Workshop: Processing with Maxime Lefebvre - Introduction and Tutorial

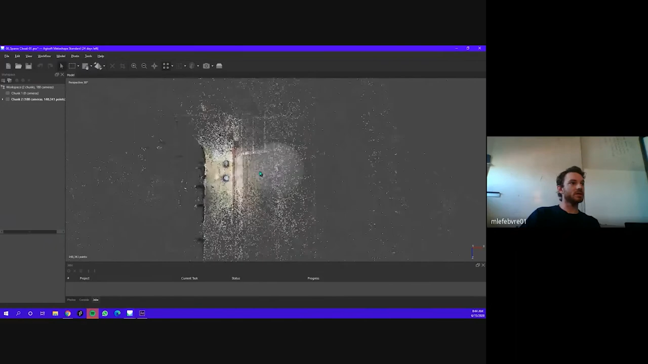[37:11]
What you want to do here is to go to workflow and build dance cloud. But if you're to do that right now, it'll calculate, um, essentially what it'll calculate is, uh, what's inside this box here, which is the region. And that's the next thing that you'll want to work on before clicking on this build dense cloud, because you can see that your, your region, your box is a lot bigger than what you're really interested in. Right. Which is just these two objects here. So you'll want to, you know, make this box as tight to your objects or what you want to scan so that you don't, um, compute points that are useless to you.
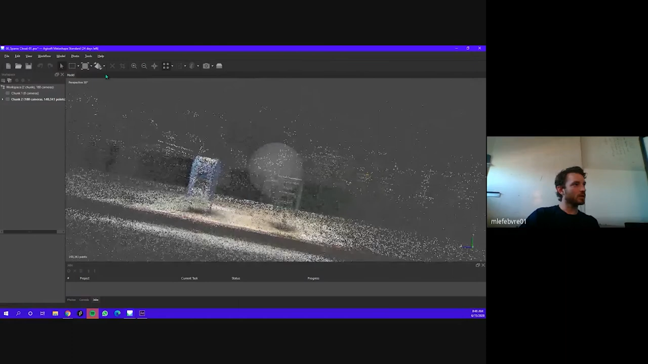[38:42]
All right. So now if you to build the next page, which we're almost ready to do,
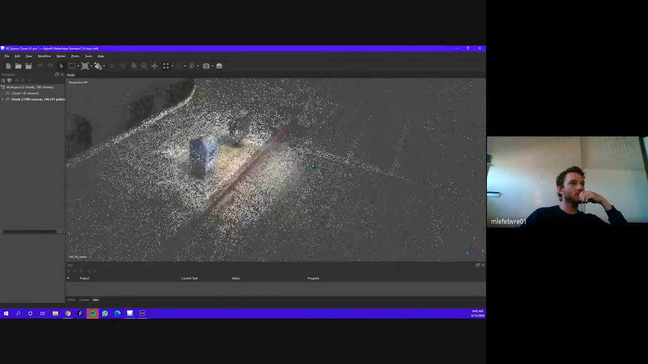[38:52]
you'll only calculate the points that are inside the box you'll get rid of everything else around it which is you know not really necessary to you anyway all
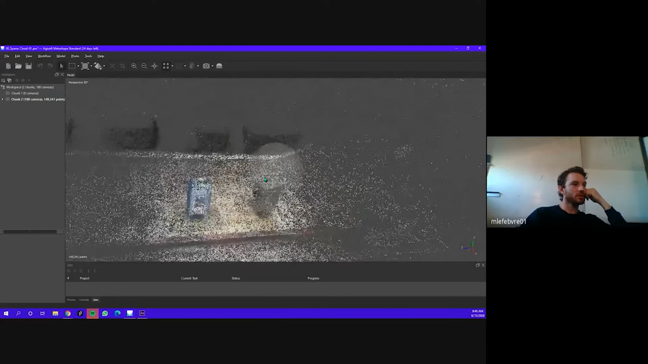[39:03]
right so we're ready so you go again workflow build you can build your mesh from this point cloud if you would want but it would give you a not so high resolution mesh but it'll work um so and if you want to try by all means try
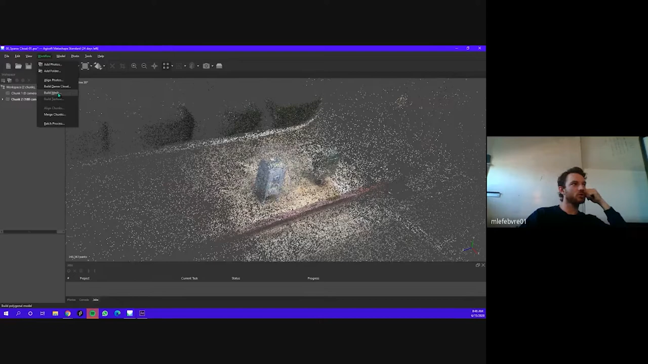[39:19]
or what we're interested in is getting a dancer cloud first before building the mesh so you go here build dance cloud and again you're probably you're presented with a you know window of settings the the basic settings as i said are fine just that's medium and you want to make sure this is ticked uh checked the calculate point colors um so that the points in
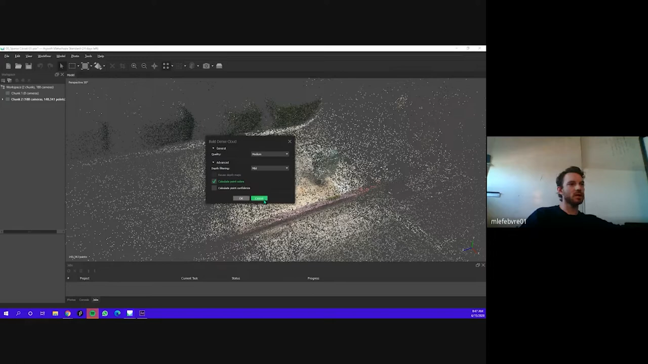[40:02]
okay because this is the step that takes the longest time um so for me this step takes about half an hour maybe 40 minutes um so it may take more or less time for you but essentially click okay and then you wait and what you would get is well what you so you would get the same thing essentially uh or what appears to you is the same thing that's because you have to select uh what you are viewing in the viewport here by by going up here do you have a couple of different um options so right now you're on on on point on point cloud which is the sparse cloud you
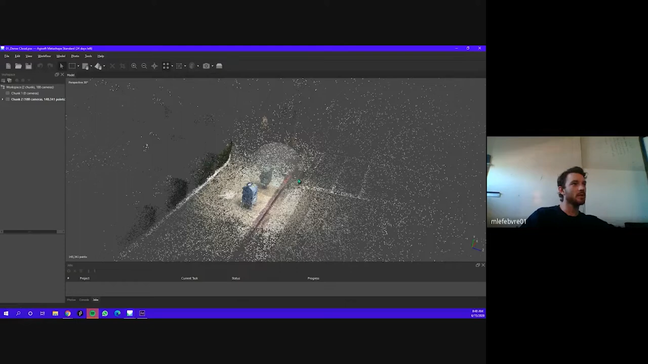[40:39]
can see four dots the next one is dance cloud which is nine doctors that's a visual cue but now that it has been calculated you're like where where's my dance cloud but you have to select it first um so if you click on it then you can see your much much
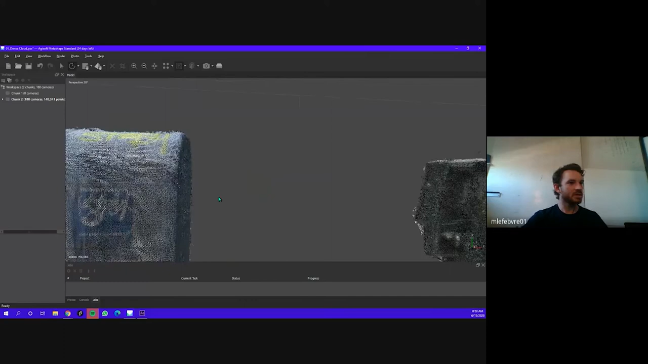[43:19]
and you know all these points here all the ground and select another one here the triangle
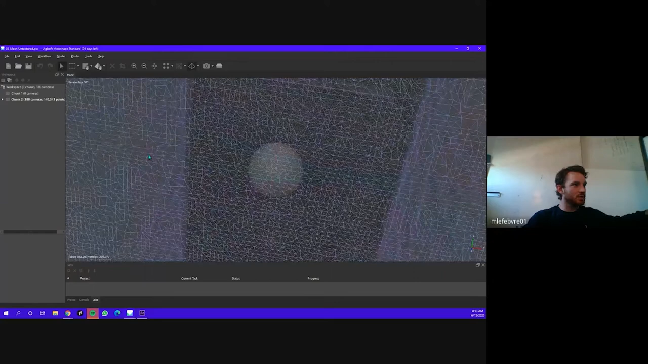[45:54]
here have been colored um so it's not a proper texture it won't give you a texture problem
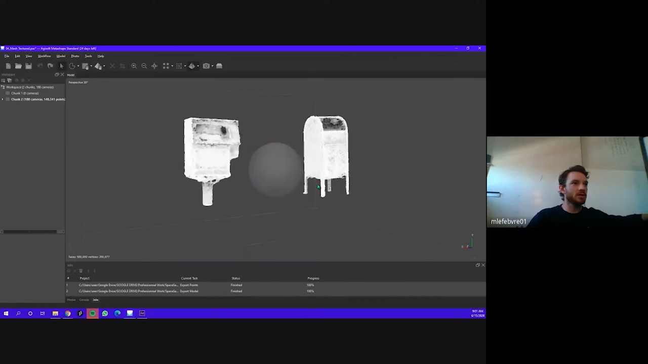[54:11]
um essentially kind of like a contrast map um so when you export the textures